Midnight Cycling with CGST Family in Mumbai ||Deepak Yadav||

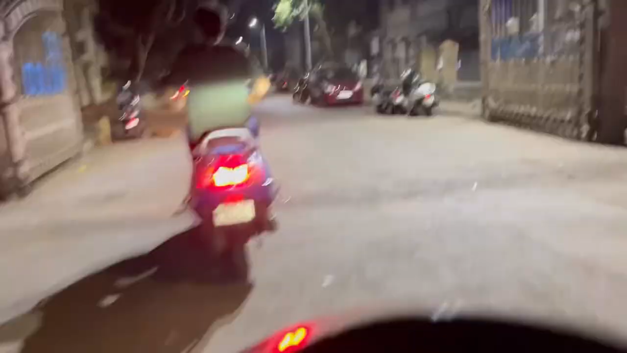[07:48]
CGS कॉलोनी, जैसे कि आप देख पा रहे हो सब कुछ एकदम शांत है।